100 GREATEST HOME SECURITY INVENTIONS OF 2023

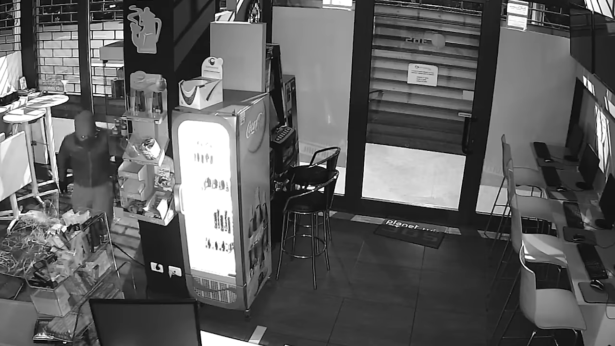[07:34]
security cameras and alarm systems controlled with a smartphone app. They are also available in various ranges from 10m to 100m.